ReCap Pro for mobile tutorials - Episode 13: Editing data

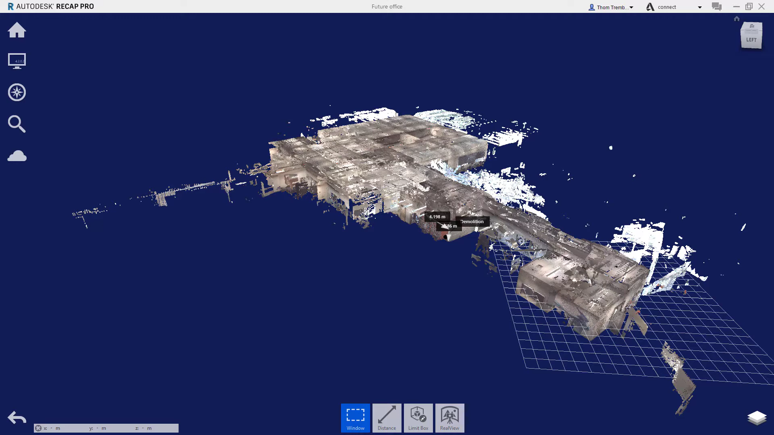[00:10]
but being able to effectively edit the data adds tremendous value to the reality capture process. Cleaning up extraneous or inaccurate points can be a tedious process, especially when working with very large data sets.
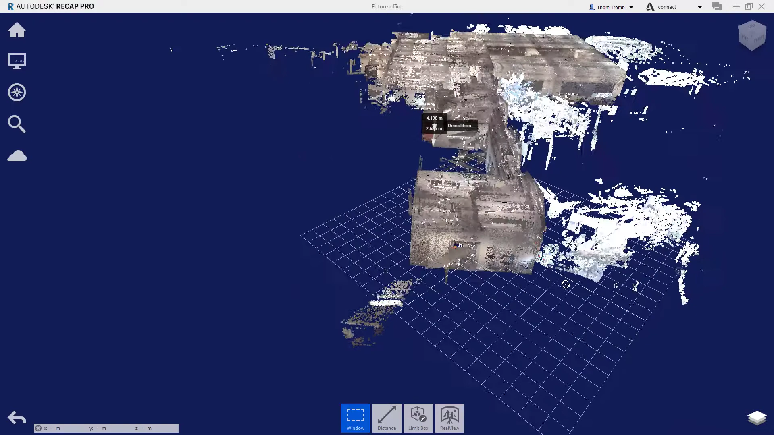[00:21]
An effective way of limiting the data that has to be filtered through is to turn off the data based on the scan set. Hovering over the icon in the lower right corner of the display, one of the several options is a list of scan locations. Selecting the visibility icon will turn the data from the selected scan location off in the display. In the bottom center of the interface is an option for selection.
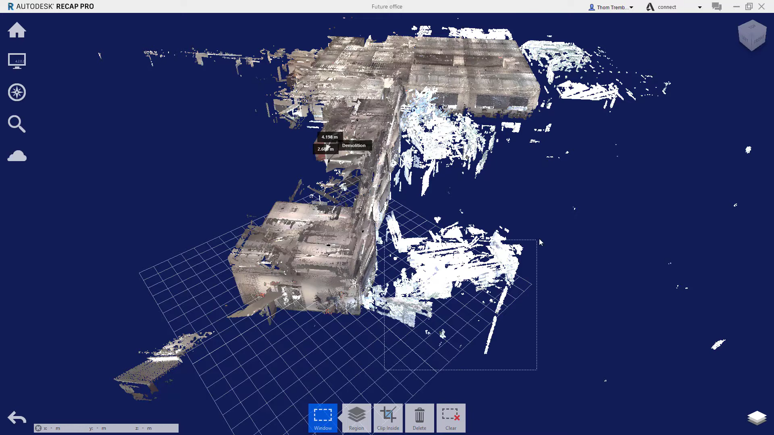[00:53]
You can use a window, fence, or plane. Using visibility filters or rotating to the correct orientation will allow you to use one of these options to select the data that you want to eliminate from the project.
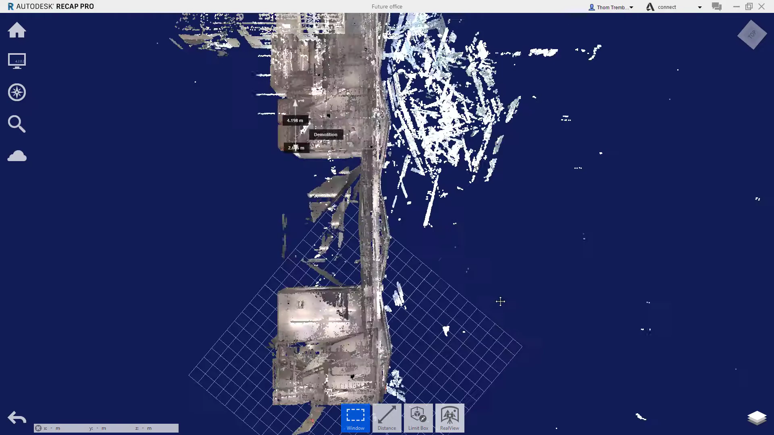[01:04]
Using clipping can also help to filter the points that are visible. The selected data will be defined by a clipping region inside or outside of the selection and based on the point of view.
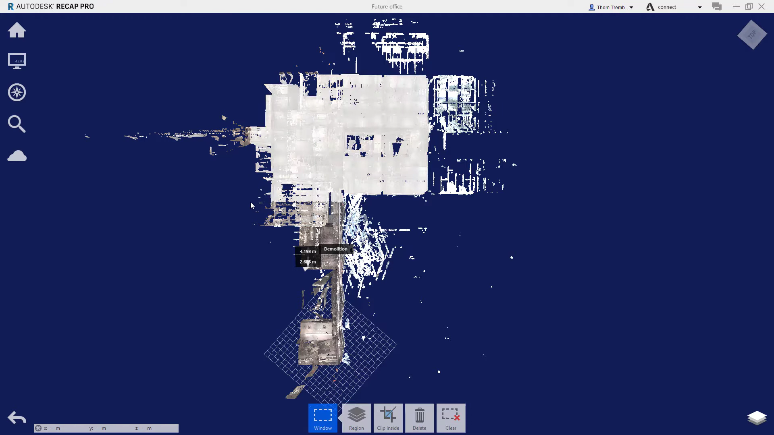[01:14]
This approach is highly effective for selecting the data that
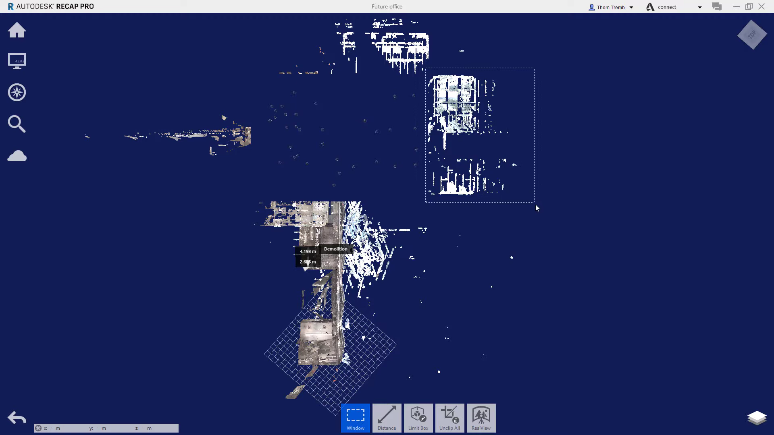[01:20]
you want to eliminate by clipping the outside of the data to turn off other elements so that they are not accidentally selected when deleted.
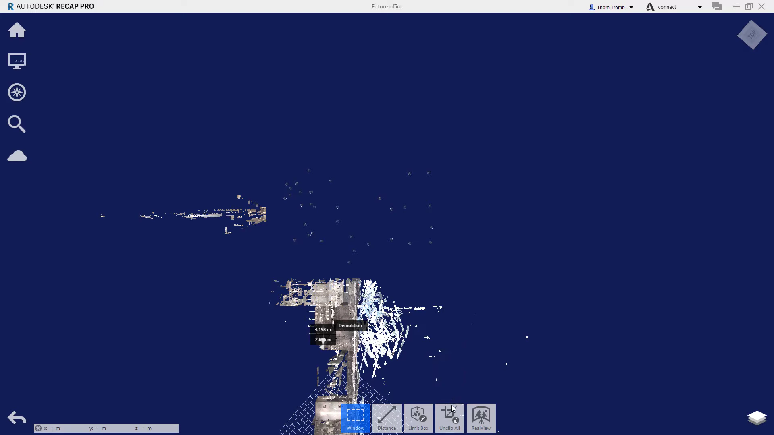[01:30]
When the cleanup of the points is finished, you can turn on the clip display to return the points that you are protecting back onto the screen. A limit box can also be used to narrow the sides of the data that can be selected.
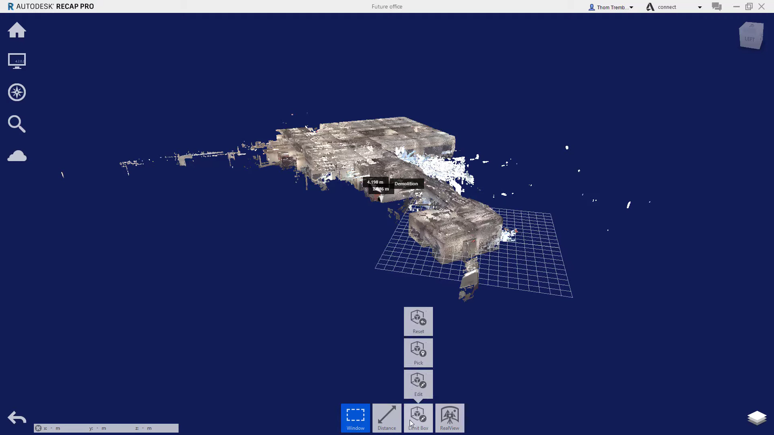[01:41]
The initial box can be created by dragging the sides to surround the area that you want to edit.
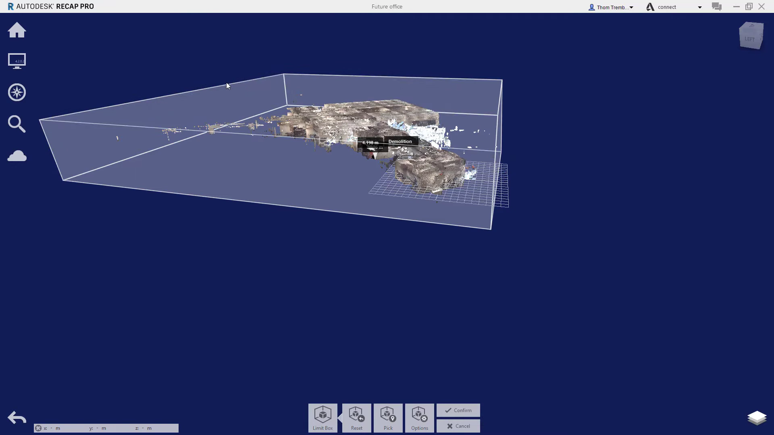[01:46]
The limit box can be resized as you need to work in different areas.
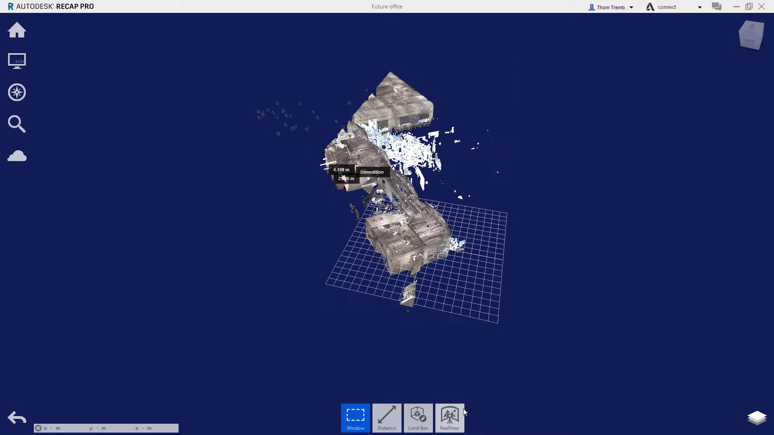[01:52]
And then it can be reset to restore the view of the remaining data.
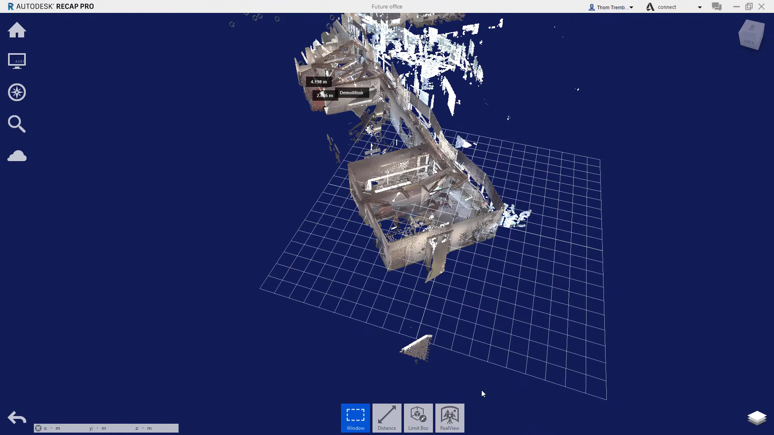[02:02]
Points that are selected and deleted are not immediately removed from the data file itself.
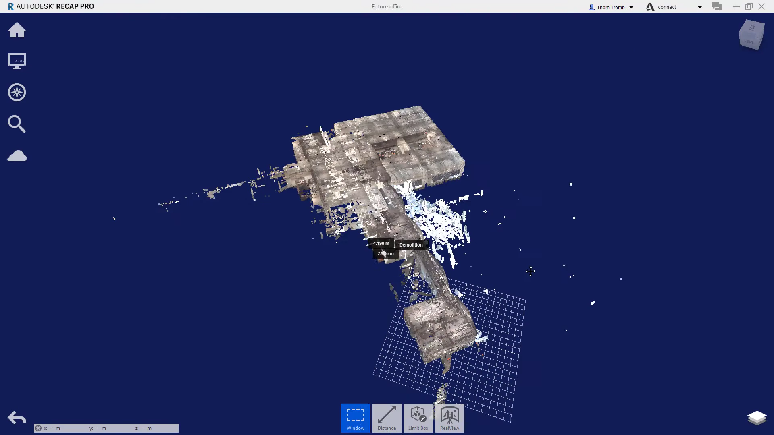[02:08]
They are simply no longer readily accessible. An option under the home icon allows you to restore the deleted points. This will however restore all of the points deleted in the session. There is an undo and redo function in the lower left corner of the interface which will allow you to undo deletions immediately after they occur. When you are completing an editing session and save your data, Recap Pro will ask you if you wish to optimize the data.
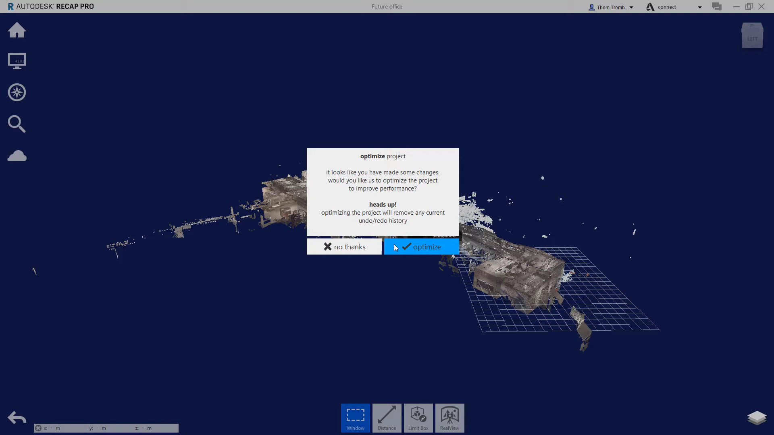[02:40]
Setting the file with optimization marks the deleted points as deleted, but keeps them in the file where they can be recovered even after the file has been saved.
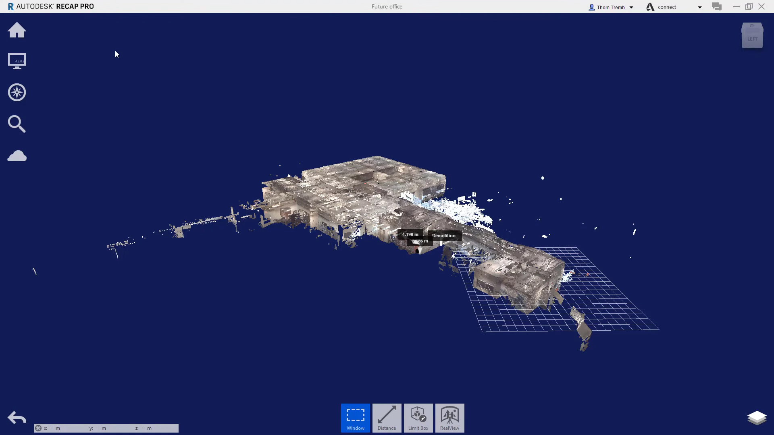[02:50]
To reduce the size of the file by completely removing deleted points, you will need to do a save as operation and answer yes to permanently removing deleted points.
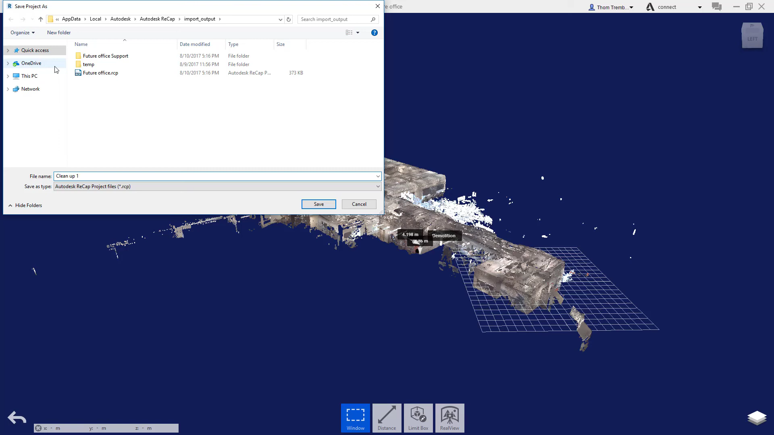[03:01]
This will create a new project with no record of the points that were originally in the file of the file that had been deleted. I'll see you next time.